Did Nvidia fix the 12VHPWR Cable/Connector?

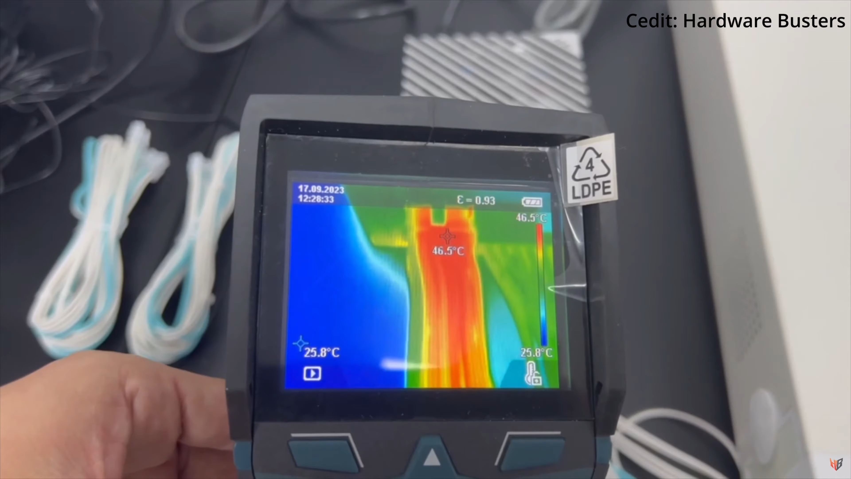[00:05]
On screen: spot 46.5°C, scale top 46.5°C, scale bottom 25.8°C
46 degrees celsius that's nothing this connectors can go more than 100 amps